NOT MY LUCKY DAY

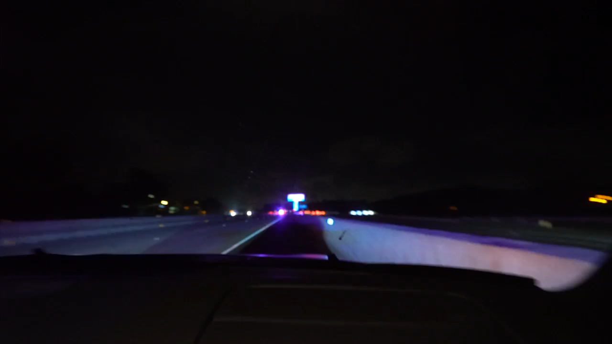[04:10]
Someone else just got pulled over up there. Oh my gosh.